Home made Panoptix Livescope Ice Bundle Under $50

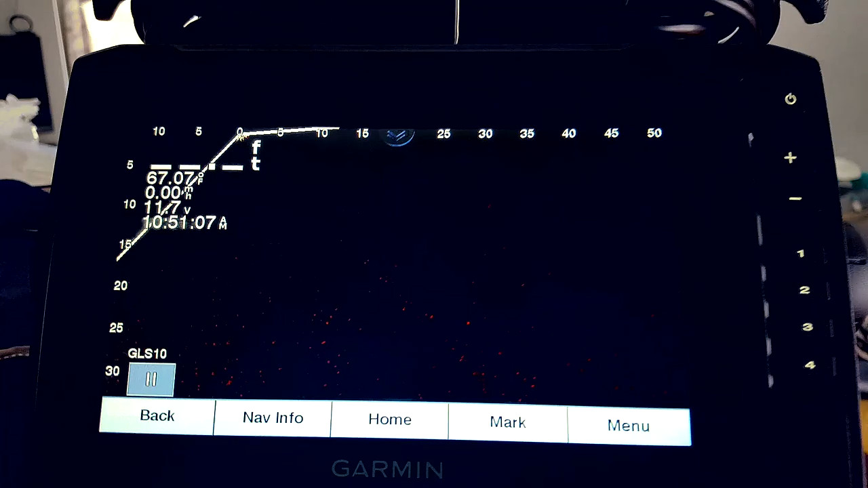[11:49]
Let's do Panoptix and go back. There you go. And sonar.
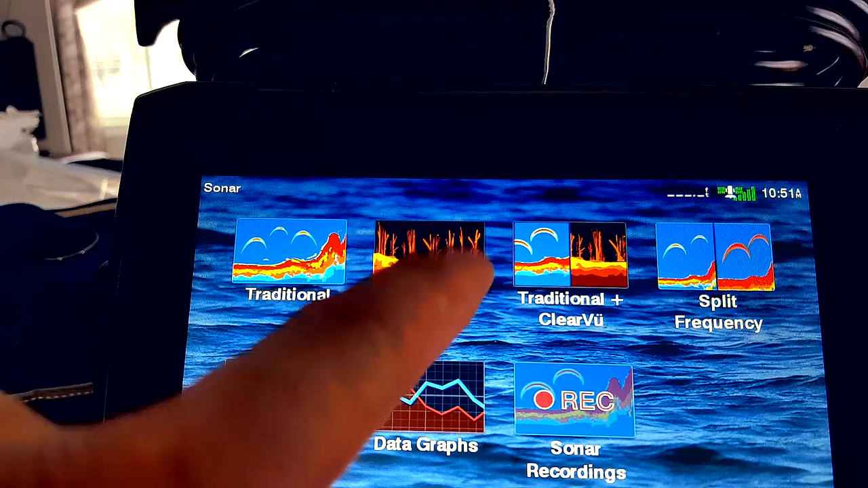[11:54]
That's the live view back.
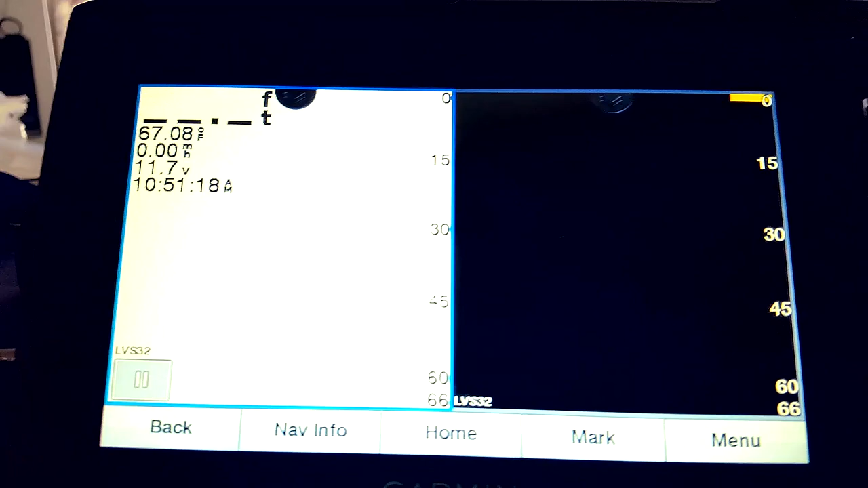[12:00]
On screen: water 67.08°F, speed 0.00 mph
And traditional sonar. It still show my power voltage is 11.7.
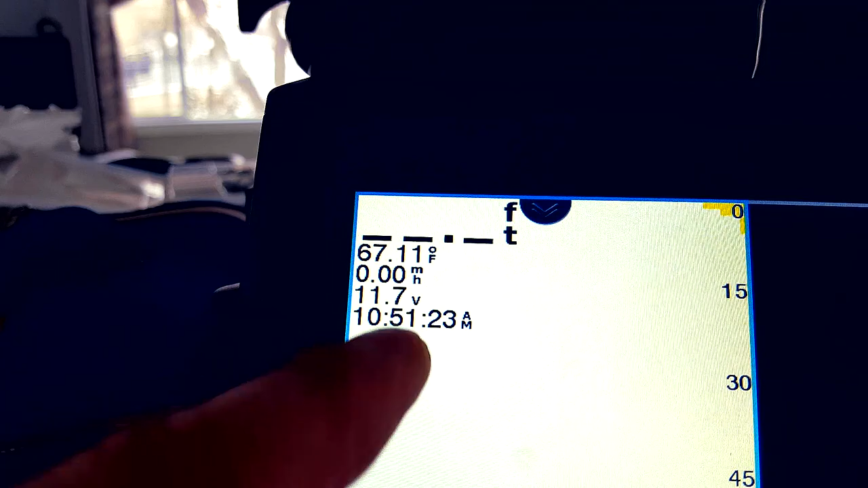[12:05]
On screen: water 67.11°F
So that's really good. I'm safe. So I'm pretty confident about it.
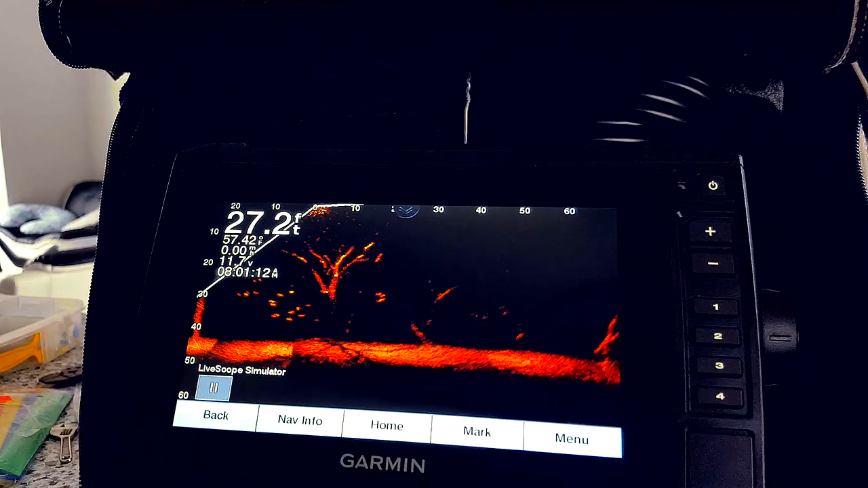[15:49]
On screen: depth 27.2 ft
But this is just a simulation, okay? So,